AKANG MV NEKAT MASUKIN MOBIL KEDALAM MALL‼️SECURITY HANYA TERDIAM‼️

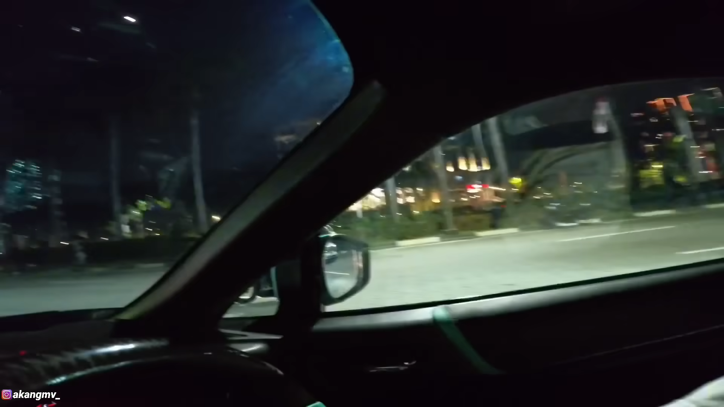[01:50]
Ini jalan ya. Peak 2. Wow, gokil sih. Orang-orang sultan di sini, guys. Kita mau masuk, kita bakal ngikutin Steve
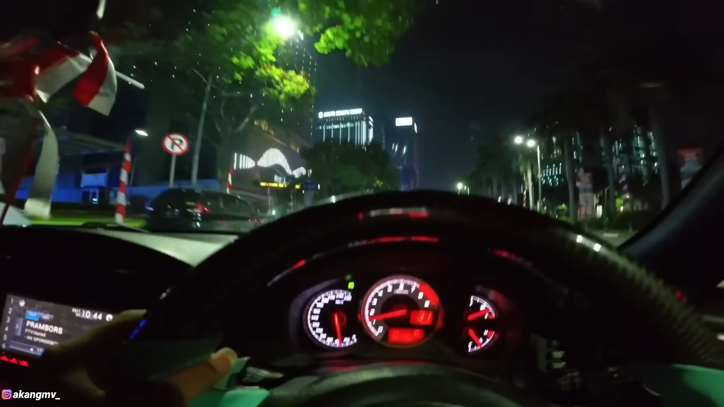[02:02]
Joe. Steve Joe di depan dan Grand Max juga. Bakalan masuk, guys. Anjir, Grand Max masuk mall.
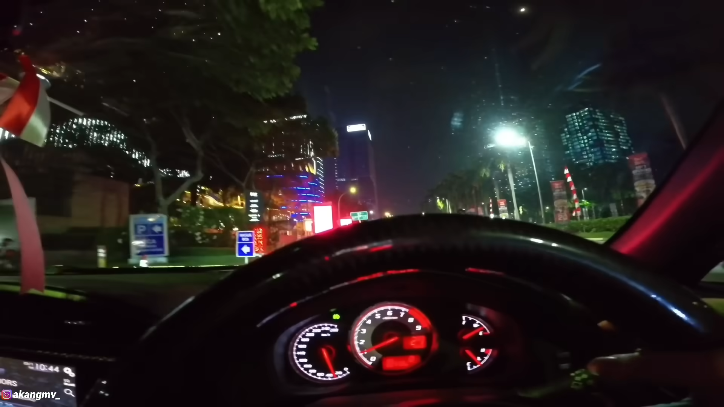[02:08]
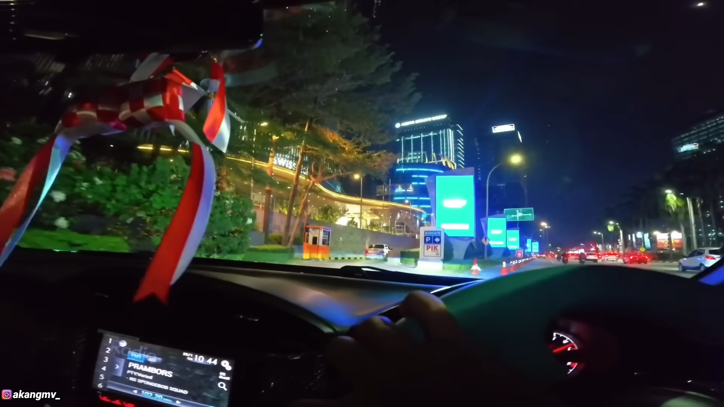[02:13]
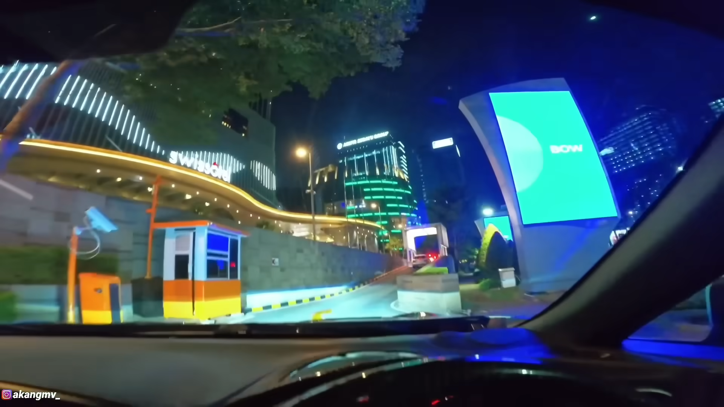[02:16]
Nanti kita benar-benar masuk ke mallnya lo ya. Ini baru basement.
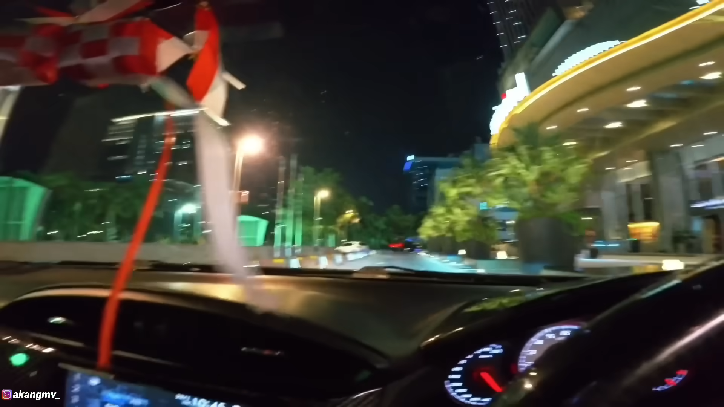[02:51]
Itu Steve Joe tuh. Nah itu mobil Steve
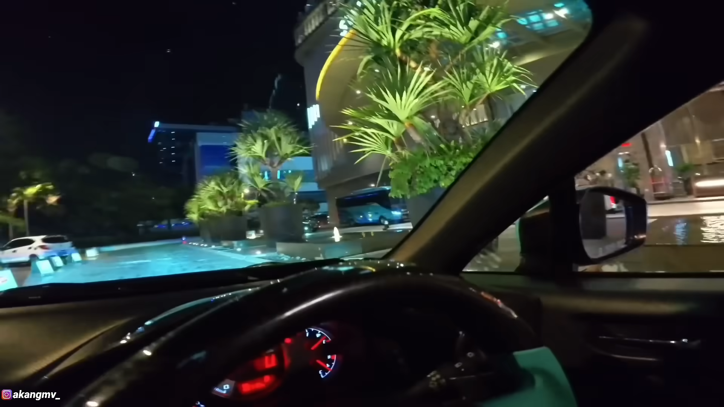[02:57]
Joe. Grand Max ada di belakang.
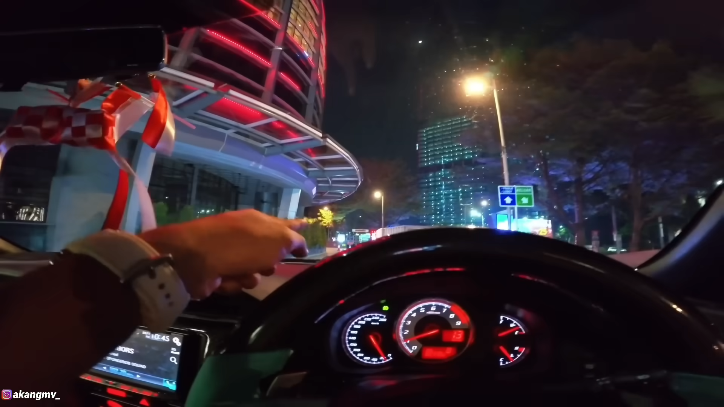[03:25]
Pada di sini dia parkir. Biasanya pada di sini kan, VIP. Dan alhamdulillah sekarang kita bisa merasakan. Nah, tuh lihat mobilnya. Mewah-mewah.
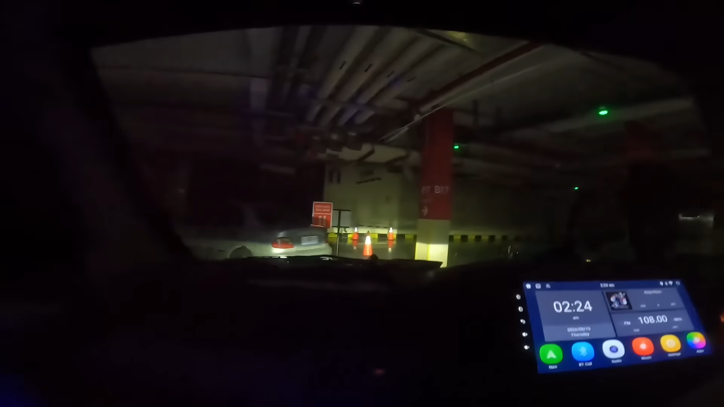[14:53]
Tembak lampu ini. Jangan terlalu terbakar aja.